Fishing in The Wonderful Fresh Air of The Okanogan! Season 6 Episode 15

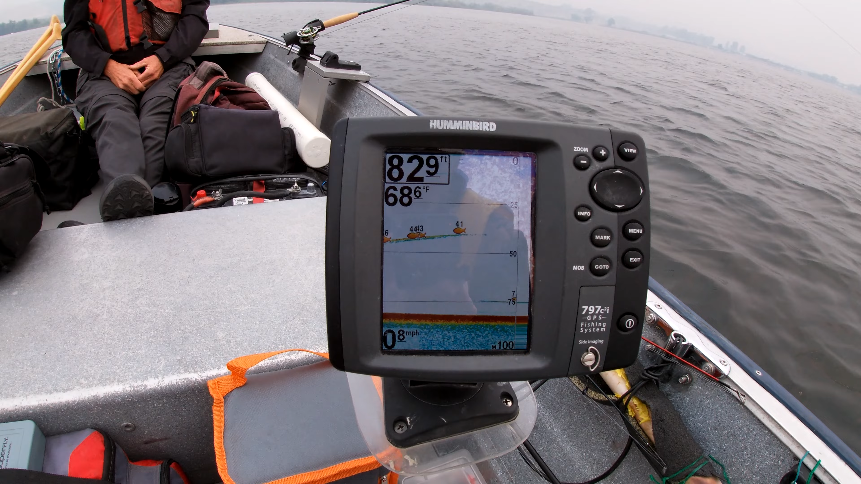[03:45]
On screen: depth 82.9 ft, speed 0.8 mph
The water is 68 Fahrenheit. Just enjoying the day, enjoying the fresh air of the Okanogan.